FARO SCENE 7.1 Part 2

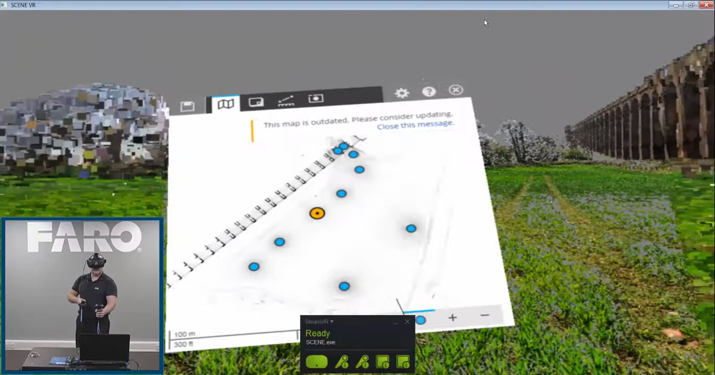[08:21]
Go back to the full screen view, I'm going to jump into, say, that scan there, and locate it, and then we're back into the point cloud.
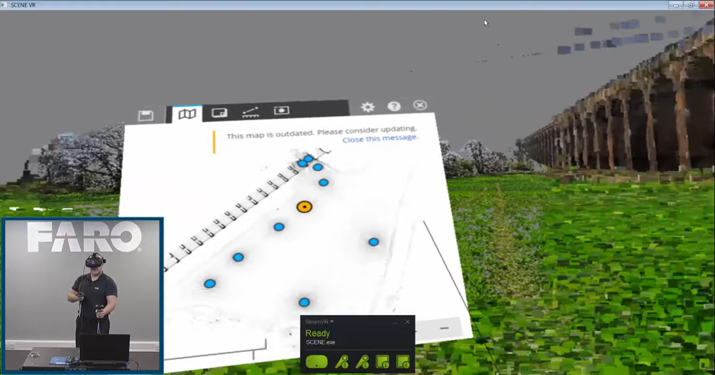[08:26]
If we'd also put documents or annotation links in here, we can see those in the screen here.
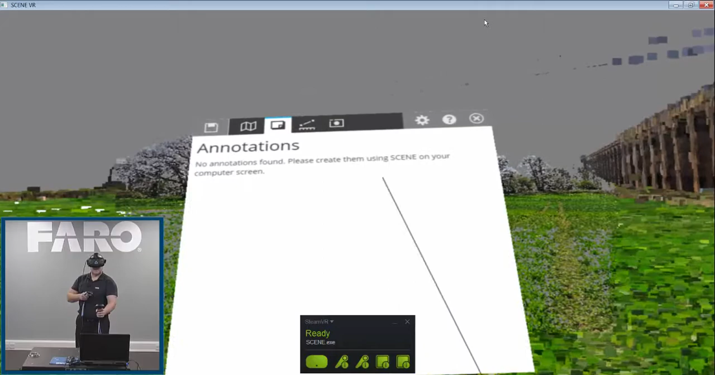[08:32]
And again, all you can see is I'm holding the controller up to view the control panel,
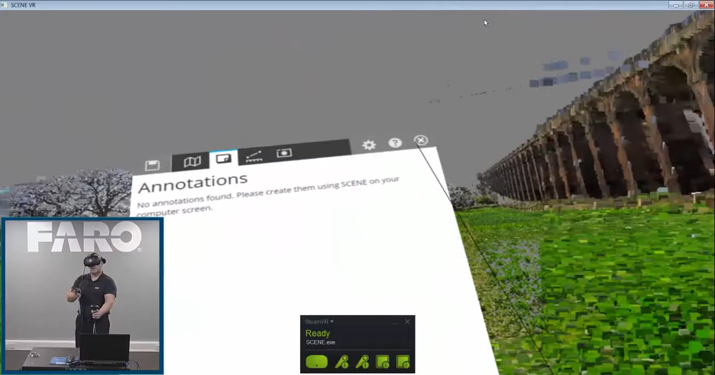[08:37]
or I can just minimize that down and start to fly around.
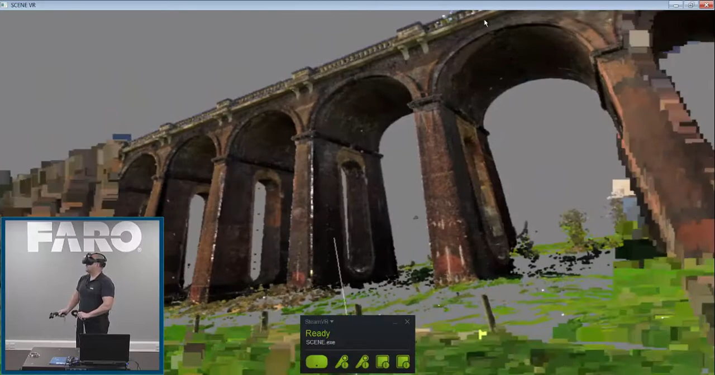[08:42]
Again, dimensions-wise, taking dimensions in something like this is quite difficult because of the size and scale. So if I wanted to know the height of the underside of that particular component there,
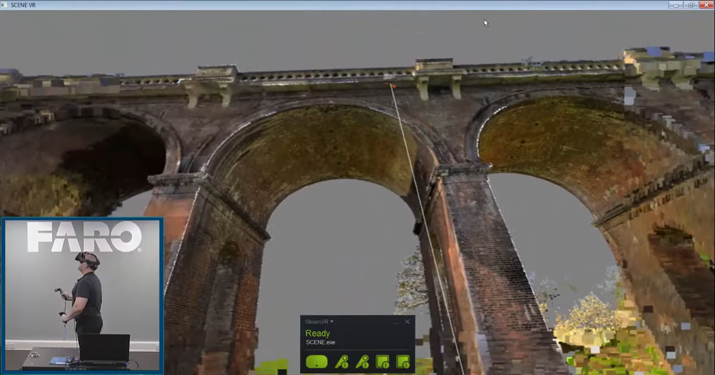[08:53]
down to the bottom, then what we can do is put it roughly on the floor here, and it will give us that dimension. Again, we can zoom into that dimension, and have a look at it. If we go back to our panel, we can look at the dimension in here to see the variation that we've done, and the ortho-rectified vertical image. So we close that down as well, and then we can go for a fly around. So depending on how coordinated you are, eye-hand coordination,
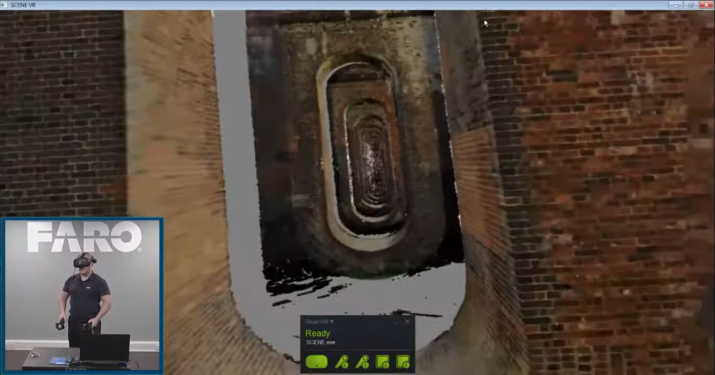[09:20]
you could go for a fly down the centre of this viaduct and have a look, or you can fly out and start to have a look at it from different directions, and look at it from the top. So as a tool, it gives you an awful lot of information to participate and collaborate with fellow co-workers, or to use in an environment where you can go in and do checks in areas where you possibly couldn't get close to.
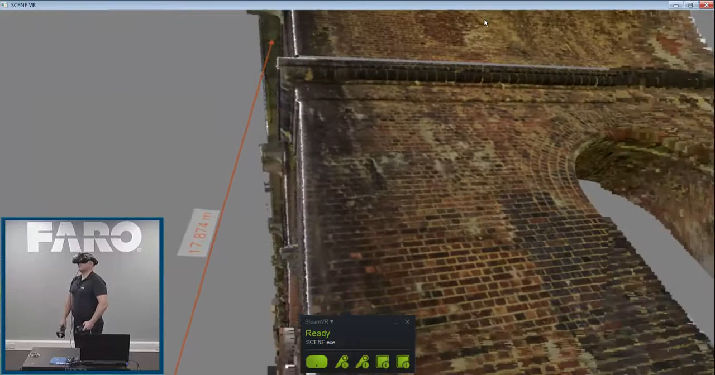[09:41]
Even down to the fact, if we went in here and tried to measure a brick, so if I come in here and measure to the edge of that brick.
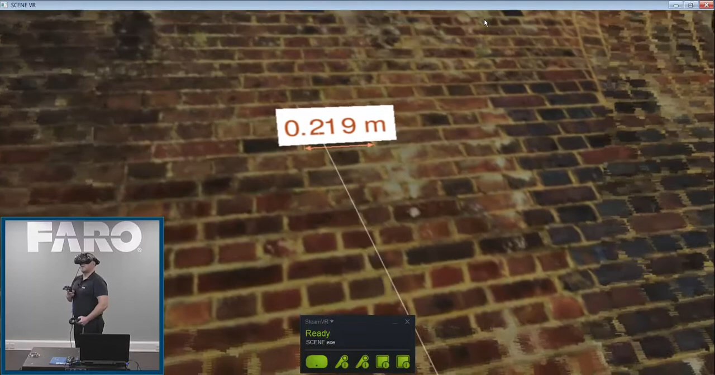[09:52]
We've got a dimension there of 219, well the brick is actually 215. So I'm not far off, bearing in mind I'm in a virtual environment. So another cool thing we can do,
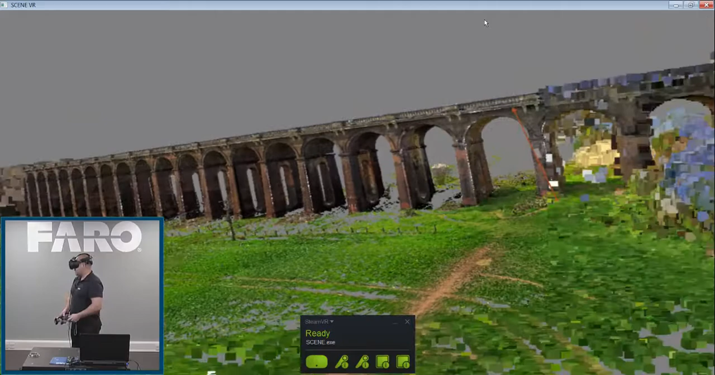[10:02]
is we can actually incorporate VRML into this particular model.
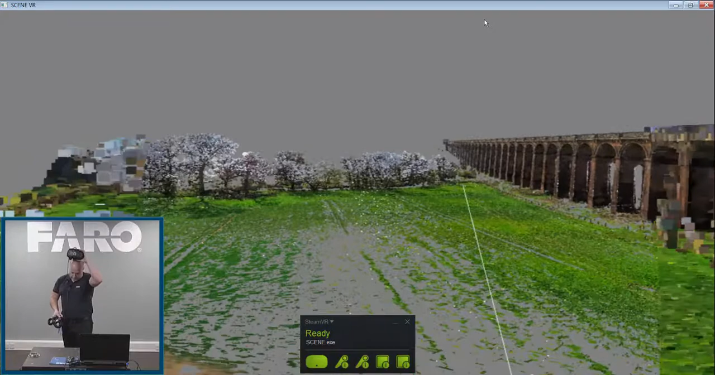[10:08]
So if I take the headset off for the moment, and place it carefully on the desk, then what we'll do, is we'll go into scene,
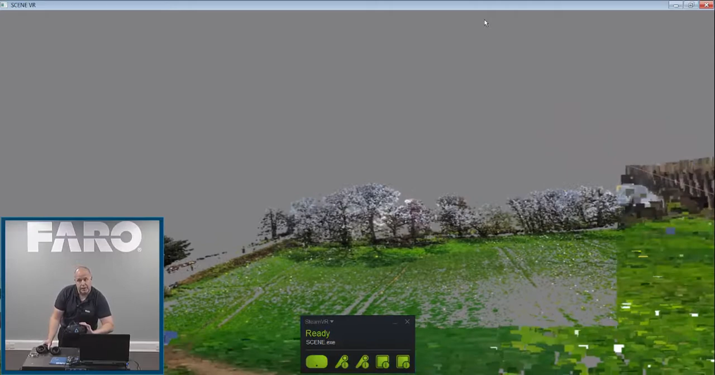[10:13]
and we'll actually bring in a VRML model.
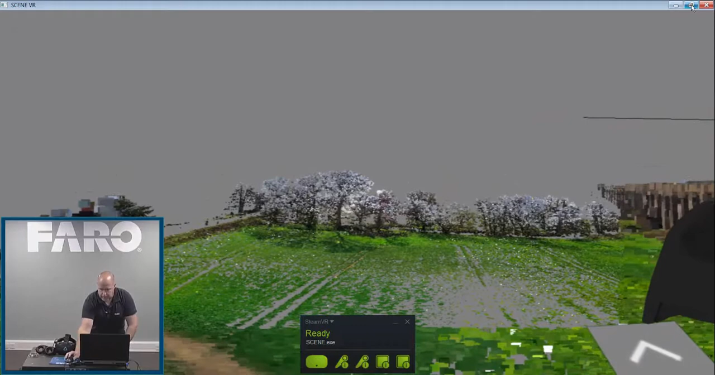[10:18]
So in here, if I just minimise this for a minute, I'll close it down, and then we'll minimise scene,
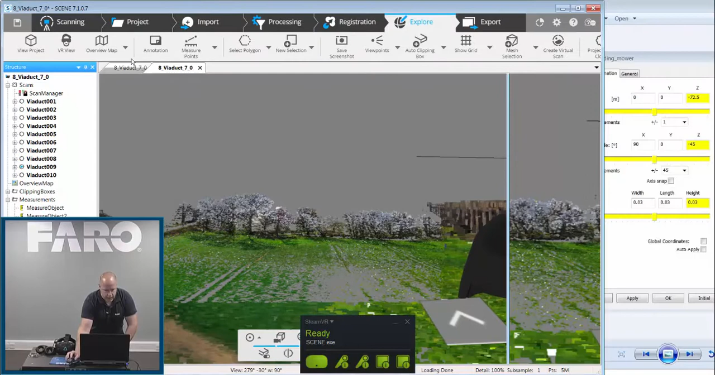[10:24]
I'll go into the import settings, within scene, I'll go into import objects, it just so happens I've got a ride on lawnmower that I'm going to import.
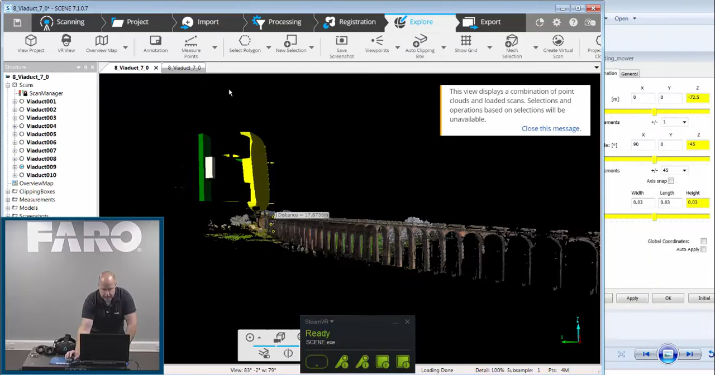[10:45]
So if I go back to there, you can see it's up in the sky, and it's woefully too big.
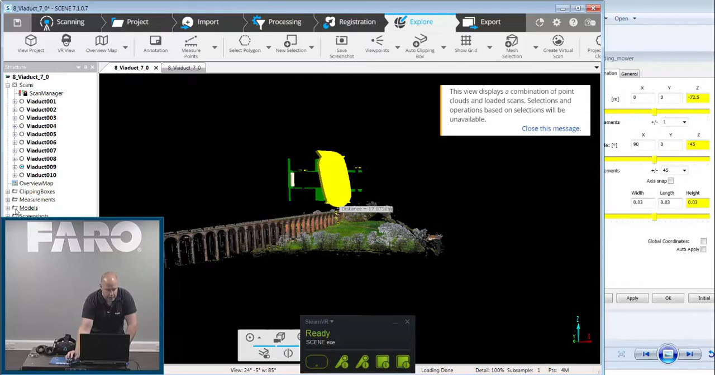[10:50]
So what we can do, is go over to the model tab, go to the ride on lawnmower, right click and go to its properties, and then in here, I just need to change a few dimensions. So we'll go minus 72.5 in there, and then we'll go 90 for a rotation in X, we'll go minus 45 in Z, and then the scale-wise, I've guesstimated it to be about 0.03 of its original size.
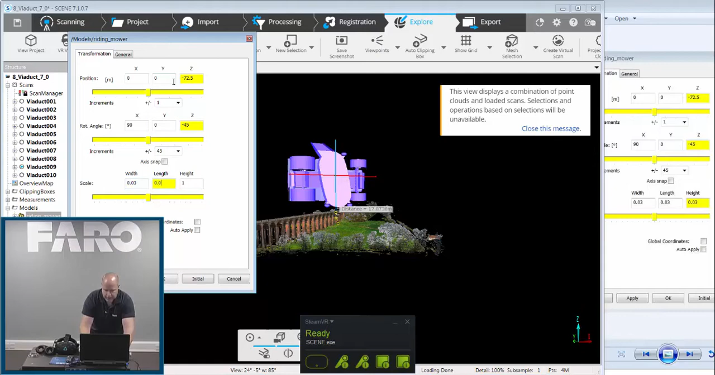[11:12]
And then we click Apply, and OK, we can maximise scene again, close the message down, go back to the VR app,
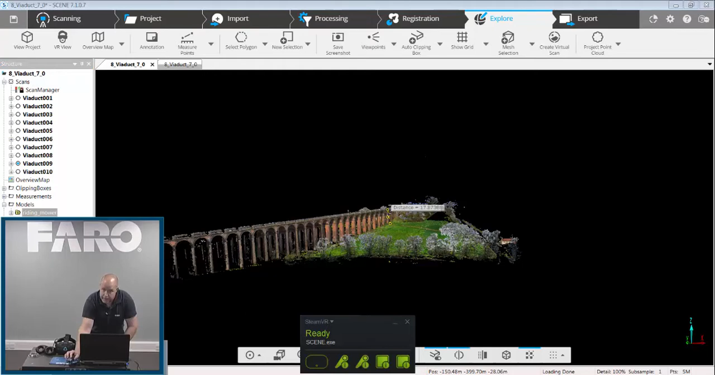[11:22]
maximise that, maximise that.
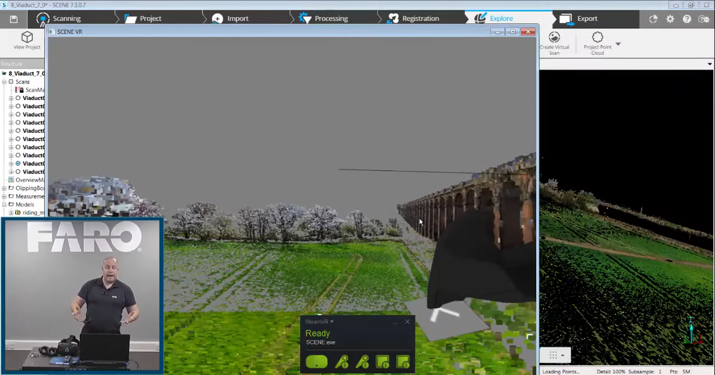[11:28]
So if we then put our headset back on, and go and look for this particular lawnmower, we'll pick up our controllers.
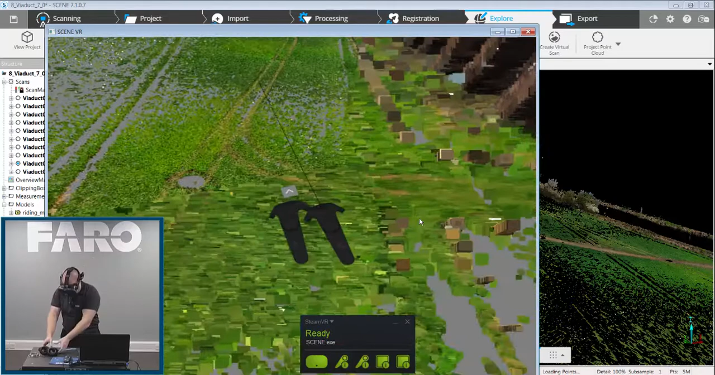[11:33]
Now from memory, I've placed it over here somewhere. So if we go back up to the top, and zoom into that location,
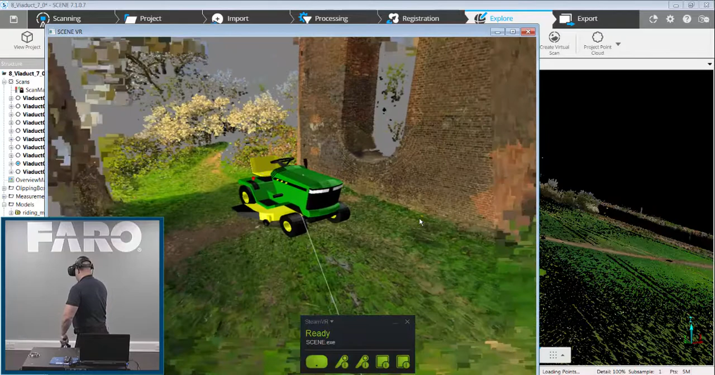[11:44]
now you can see we've got a VRML tractor in our point cloud. So that shows you how easy it is to set up, and how easy it is to utilise a point cloud VR in scene 7.1.
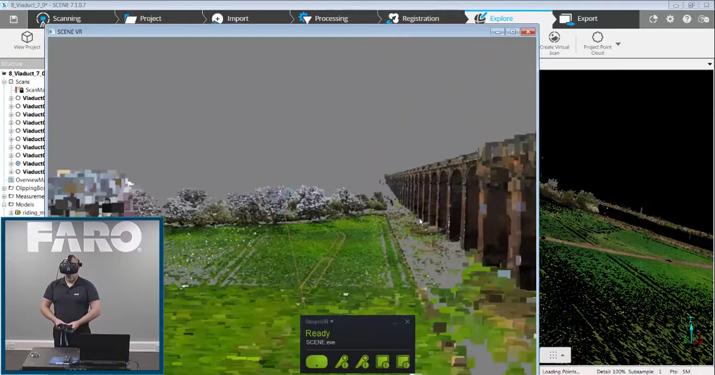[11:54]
So to summarise, we now have a VR ready version of Farrow scene.